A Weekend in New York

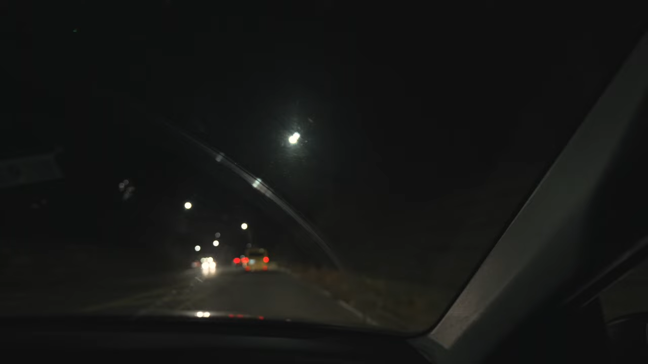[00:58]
We're going through Central Park right now. Yeah, Central Park.